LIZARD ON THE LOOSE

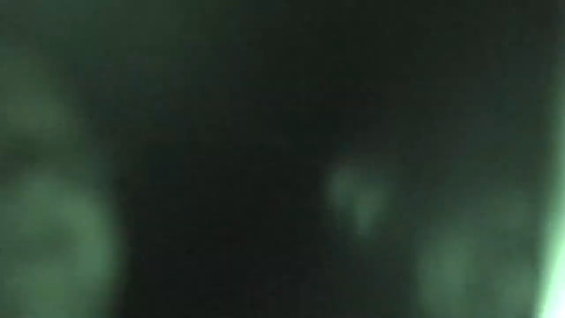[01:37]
oh it just went that way there it is oh it's a big old moth time to go in the house bye